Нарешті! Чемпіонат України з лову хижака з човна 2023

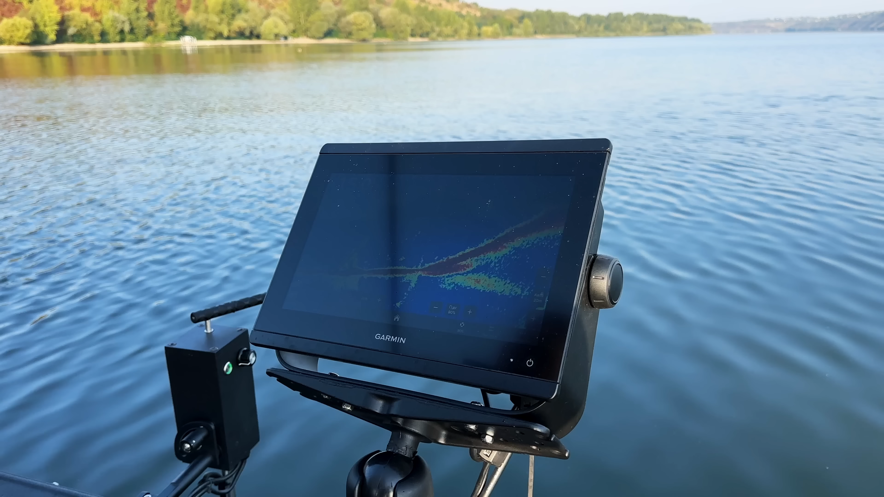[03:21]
Тобто ви повністю бачите, як вона відривається від дна і приходить за приманочкою, і навіть бачите, як вона може її атакувати. Давай. Так, зараз ми поспілкуємося з хлопцями.
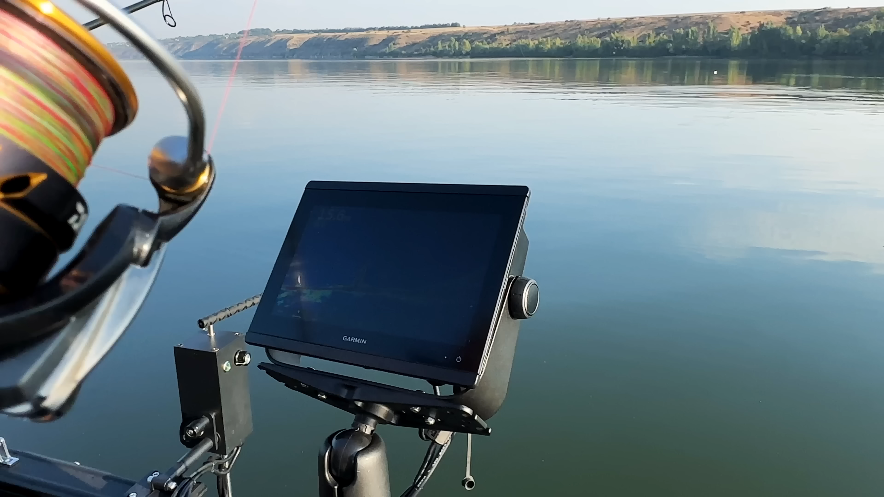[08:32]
А ну давайте покажемо. Подивись, табуном набить іде за приманочку, наприклад. Вон бачите оці червоні крапки, давай.
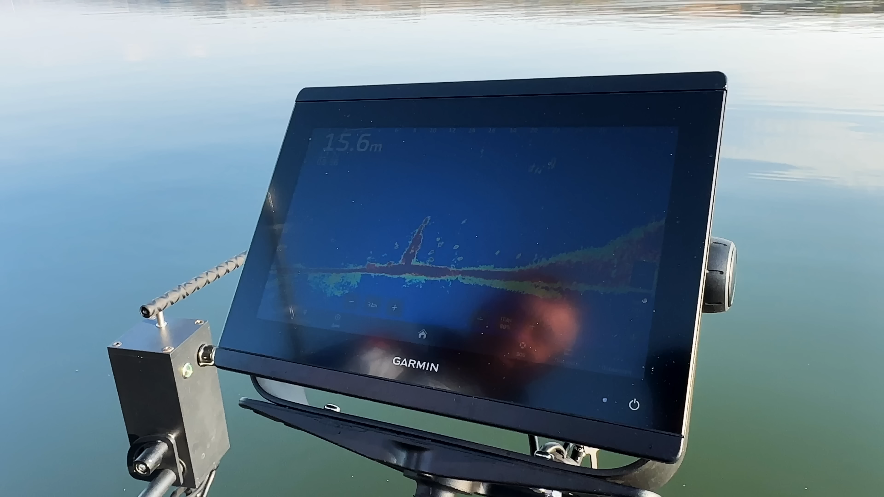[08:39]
On screen: depth 15.6 m
Це судаки все. Там видно і приманочку, як вона грає. Бачите, видно корч.
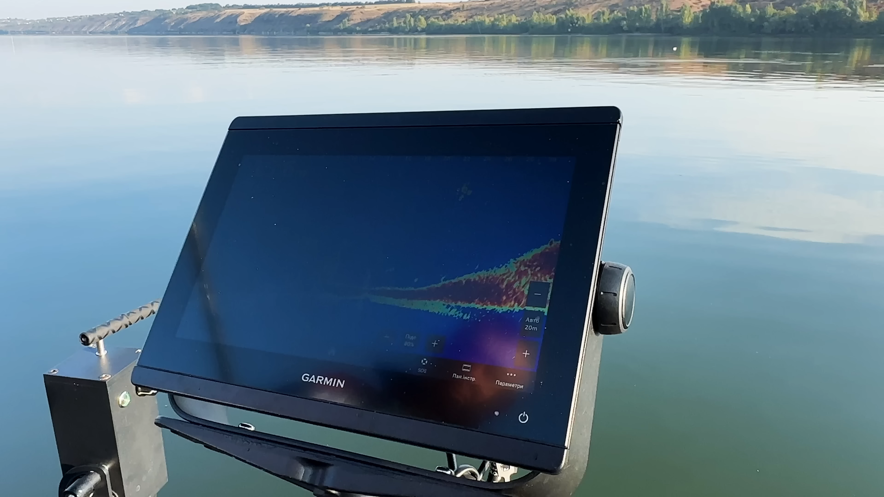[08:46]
Я пішу тебе просто рівномірку вивести.